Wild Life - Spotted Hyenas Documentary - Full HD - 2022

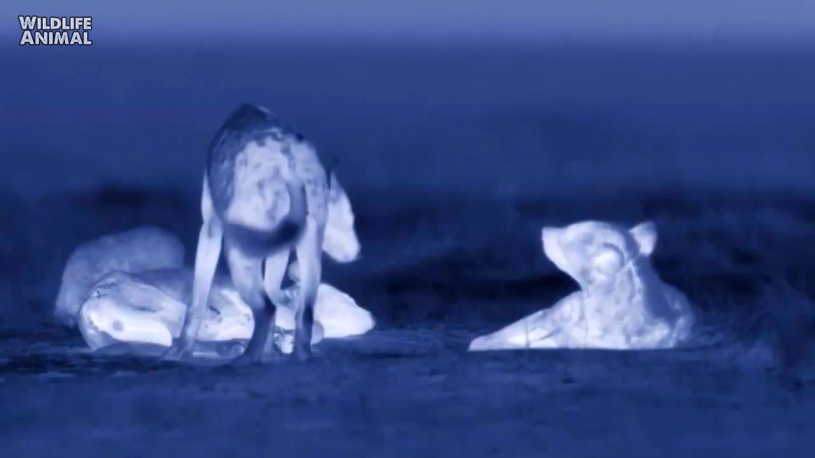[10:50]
They've conserved their energy for night time, when they typically hunt. Hyenas can hear sounds up to seven miles away,
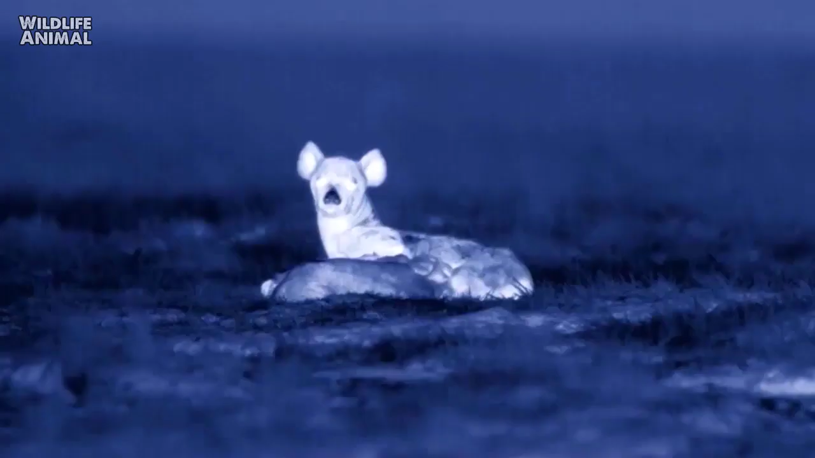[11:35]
The queen stays at the den to feed the cubs, but listens out for any sound of the clan making a kill.
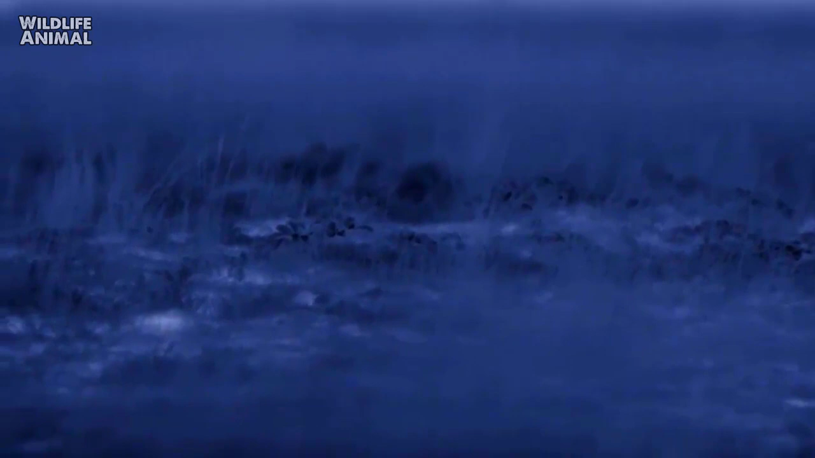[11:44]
But even highly adapted senses are no help when there's so little to be found.
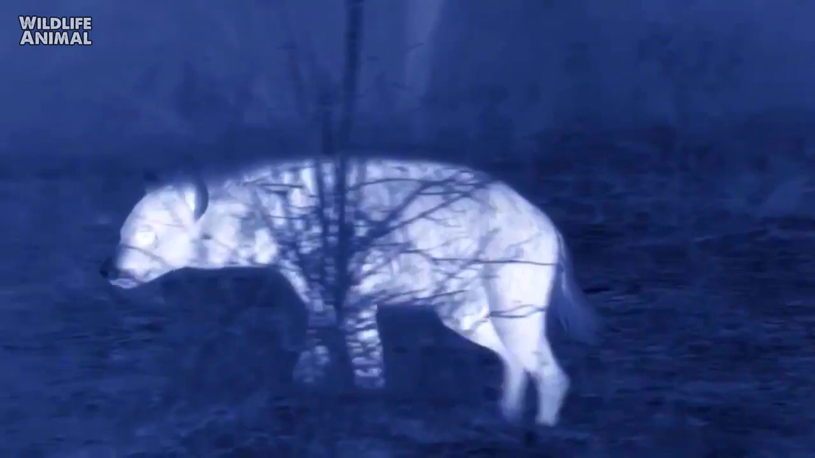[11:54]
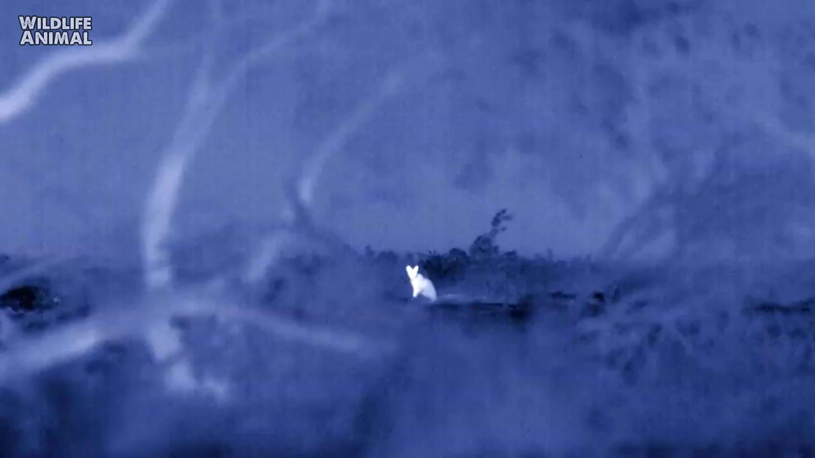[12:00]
A lone African wildcat is the only creature they see.
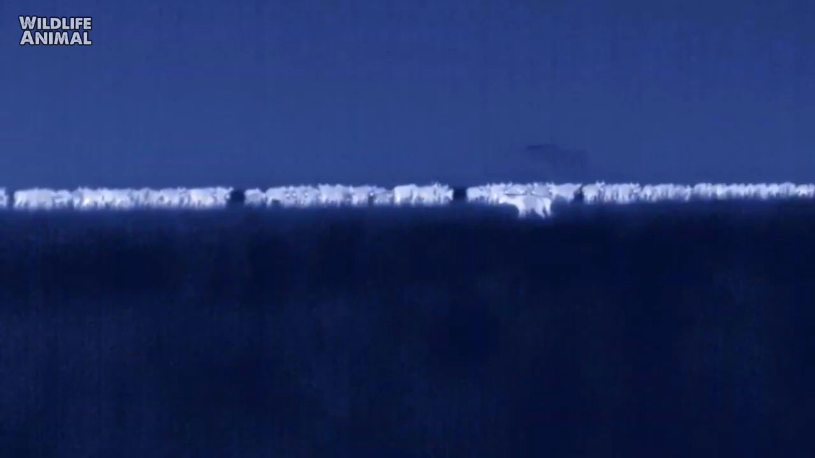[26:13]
The wildebeest have strength in numbers and a well-organized defensive strategy. They spread out in a line to avoid becoming surrounded.
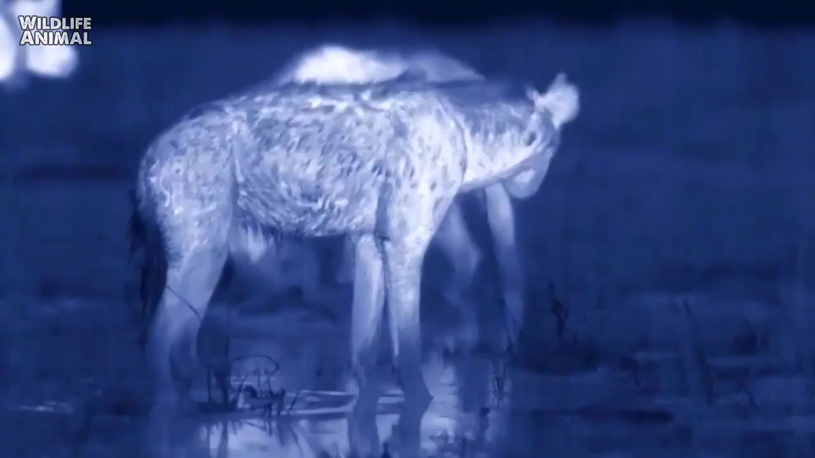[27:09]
The clan makes a successful kill. The clan makes a successful kill.
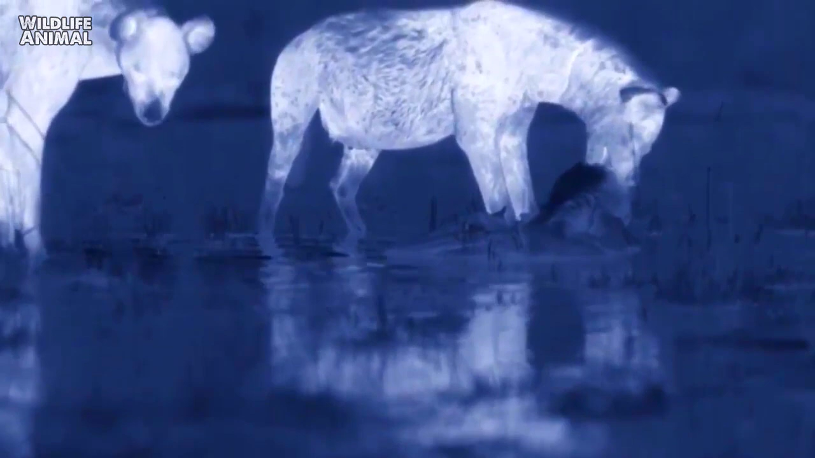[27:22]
The queen asserts her dominance and has her choice of the meat.